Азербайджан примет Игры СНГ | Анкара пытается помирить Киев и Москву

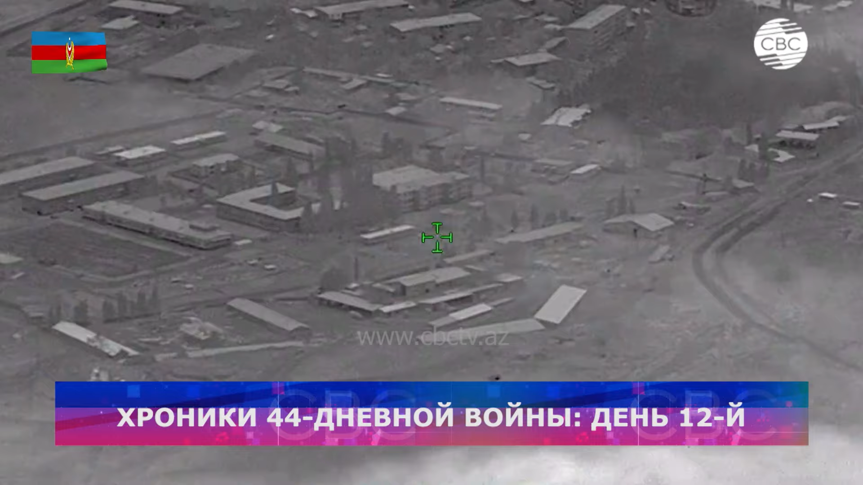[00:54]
8 октября 2020 года, на 12-й день 44-дневной войны,
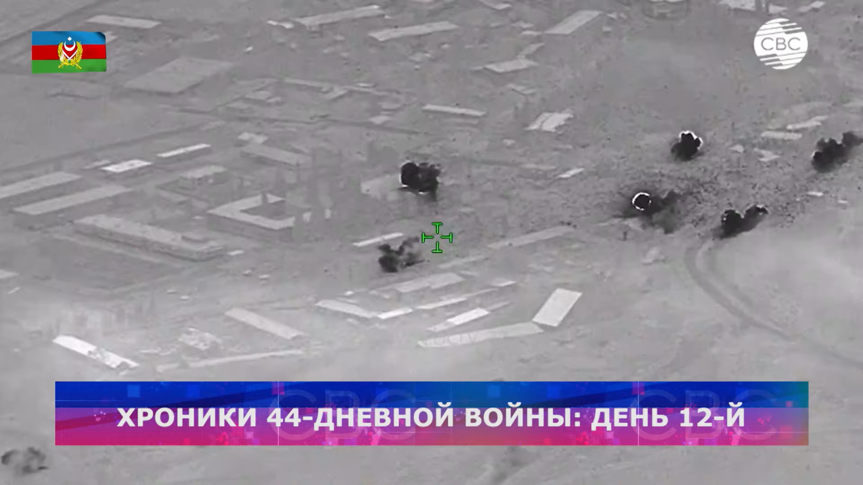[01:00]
азербайджанской армии было уничтожено большое количество техники и живой силы противника.